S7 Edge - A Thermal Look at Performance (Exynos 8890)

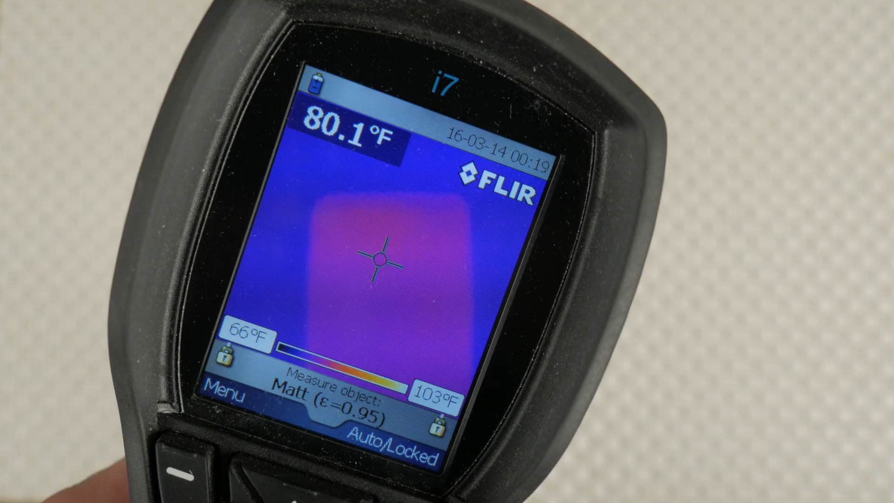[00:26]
On screen: spot 80.1°F, scale top 103°F, scale bottom 66°F
I will say the temperature in Celsius, but you can see the values in Fahrenheit on the heat gun so we all know what I'm talking about. As we can see, the phone is around room temperature at about 26 degrees Celsius.
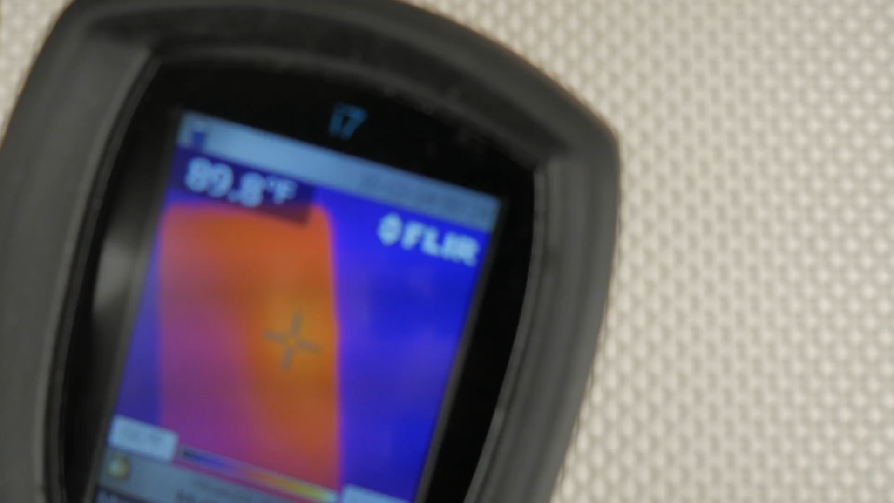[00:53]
I have the global version here with the Exynos 8890 octa-core processor that has a quad-core 2.3GHz Mongoose processor and a quad-core 1.6GHz Cortex-A53.
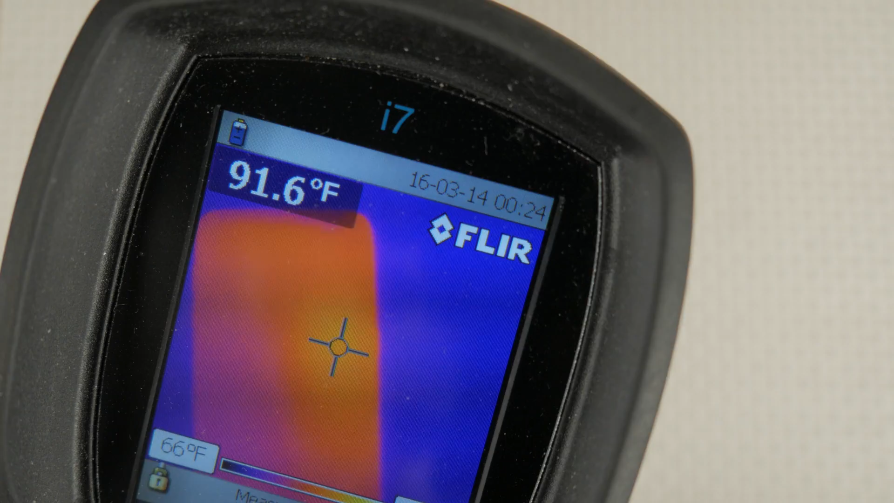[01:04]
On screen: spot 91.6°F, scale bottom 66°F
The graphics job is done by the Mali-T880. This year's top Galaxy line includes a liquid heat dissipating solution.
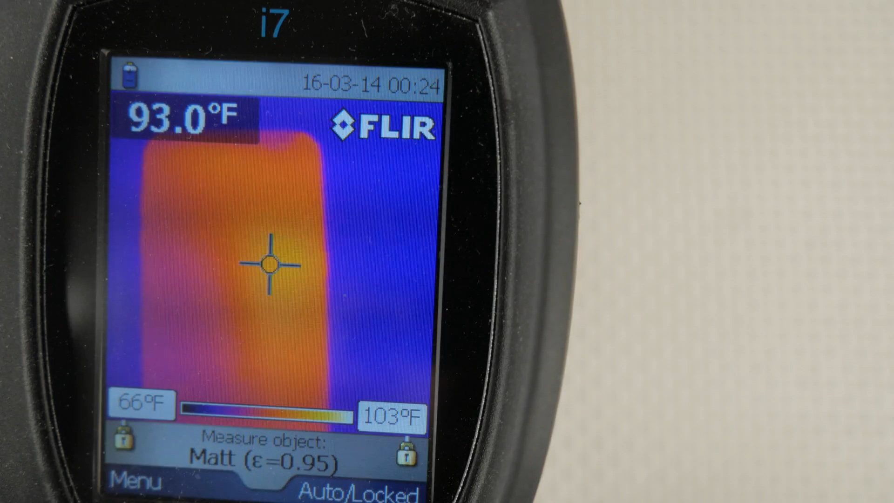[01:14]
On screen: spot 93.0°F, scale top 103°F, scale bottom 66°F
It's hard to say how much this helps, but the heat seems to be transferred to a big area and isn't just one extremely hot spot.
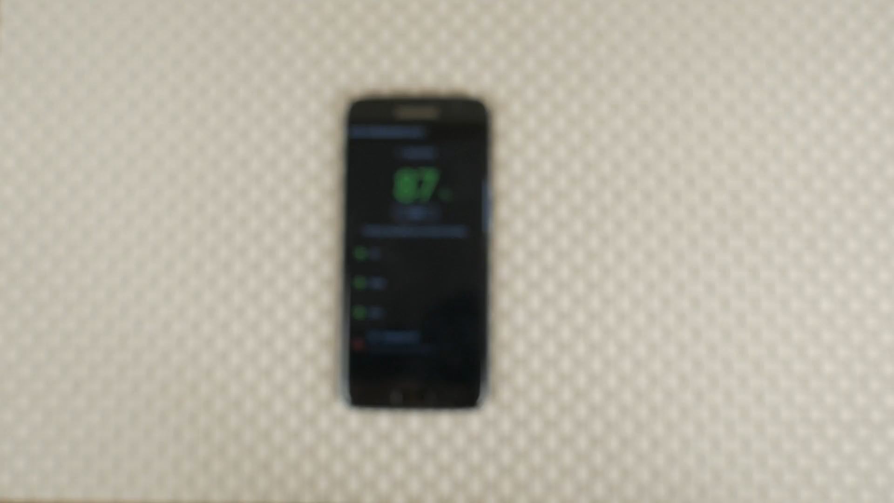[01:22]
If we turn the phone around, we see a more concentrated heat pattern.
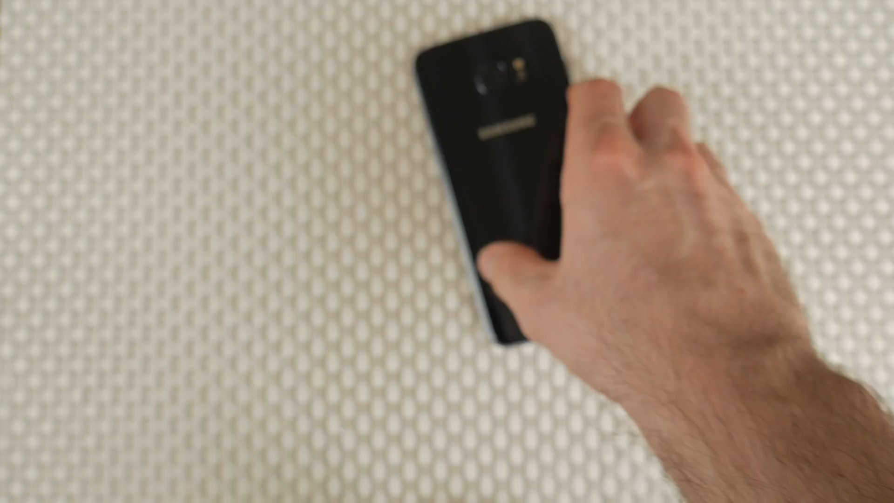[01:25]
A teardown revealed, the heat pipe is located on the front side,
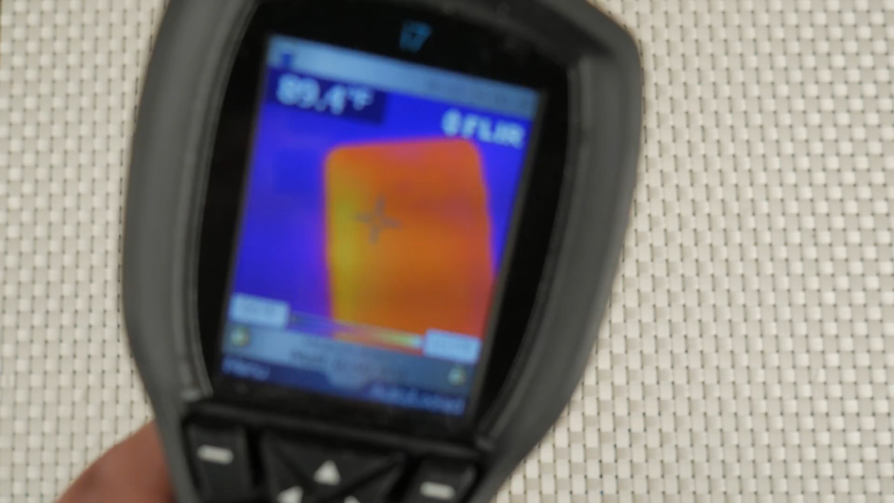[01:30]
so this might prove it's doing a good job. Here at the back, on the right to the heat spot, we just have the battery, so it's a bit cooler.
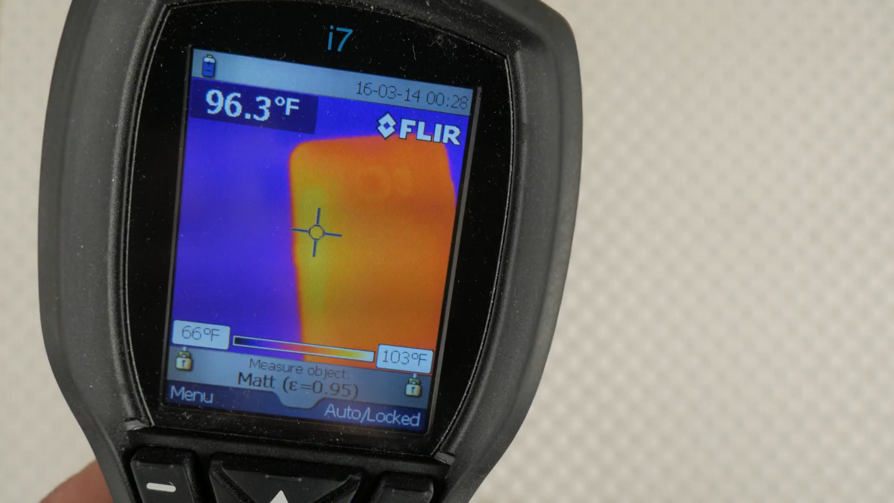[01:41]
On screen: spot 96.3°F, scale top 103°F, scale bottom 66°F
Even at the back, the temperatures reach up to 36 degrees Celsius.
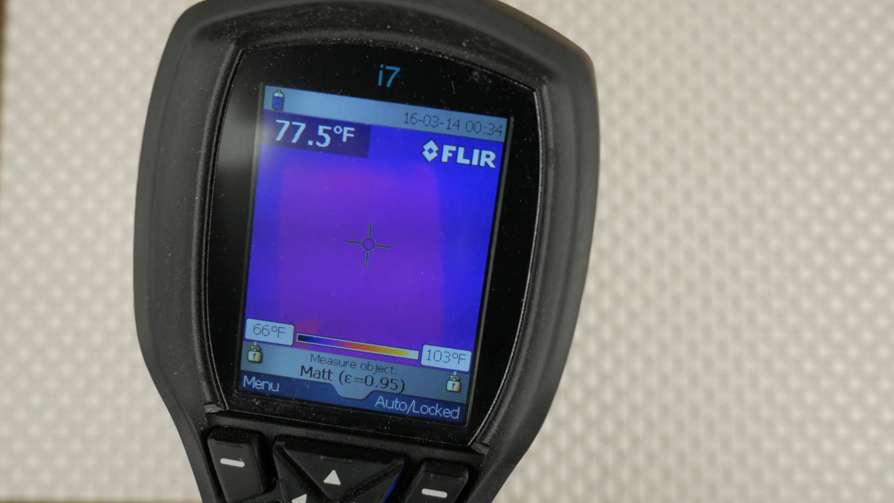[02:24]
On screen: spot 77.5°F, scale top 103°F, scale bottom 66°F
The phone started at around 26 degrees Celsius again. Since this benchmark is much shorter, the phone only heats up to around 29 degrees Celsius.
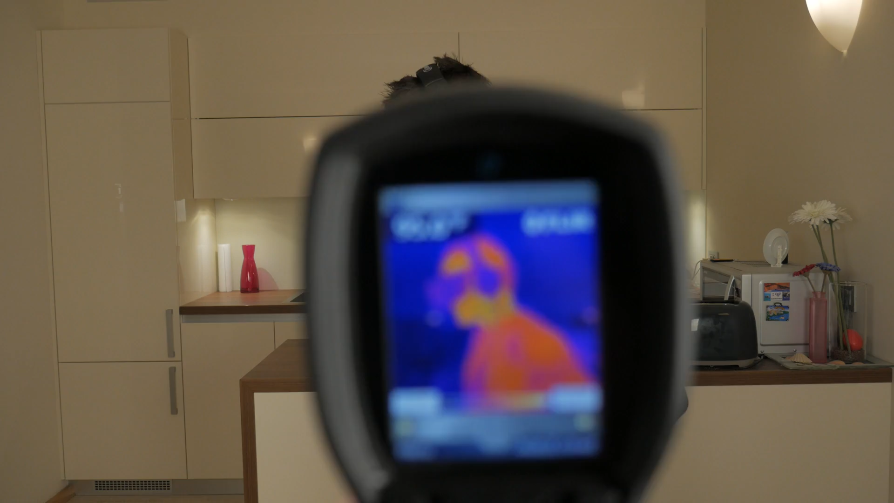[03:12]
As we can see here, the phone is running again at around 36 degrees Celsius.
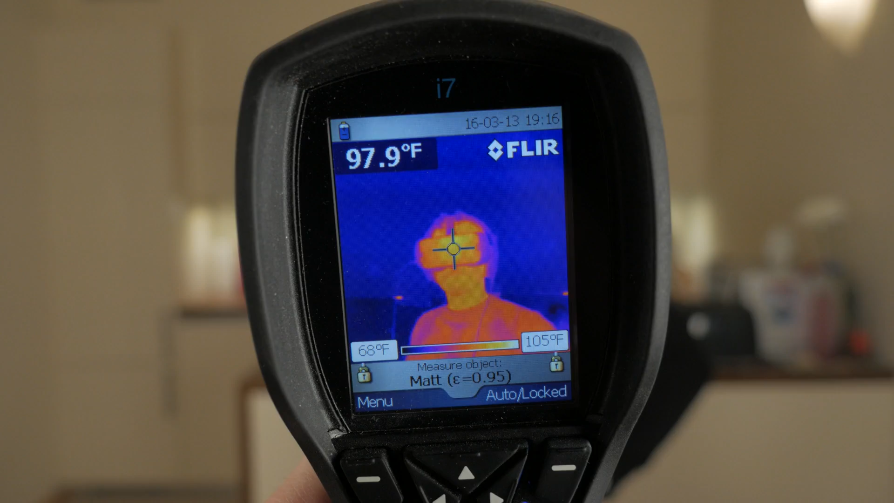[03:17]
On screen: spot 97.9°F, scale top 105°F, scale bottom 68°F
Looks like this might be a thermal limit for throttling, so I decided to try something different.
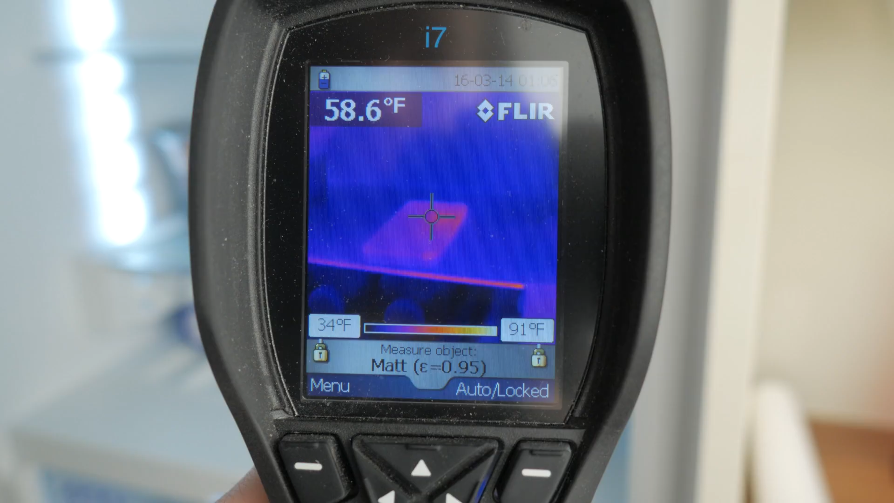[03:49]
On screen: spot 58.6°F, scale top 91°F, scale bottom 34°F
The temperature peaks at just 16 degrees Celsius, so it definitely didn't reach any thermal limit.